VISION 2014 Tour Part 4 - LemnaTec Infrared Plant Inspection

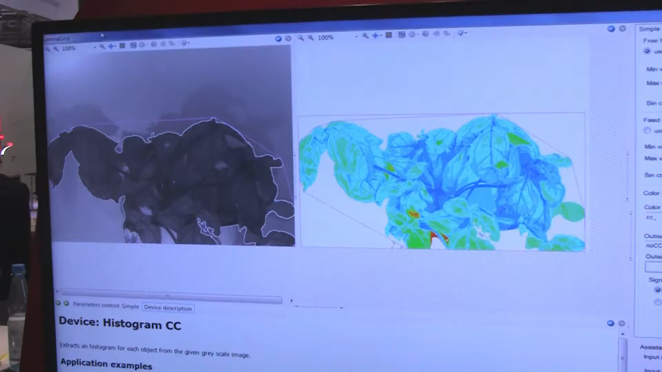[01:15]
Yes, so this example shows the use of the shortwave infrared camera to detect water content inside plants.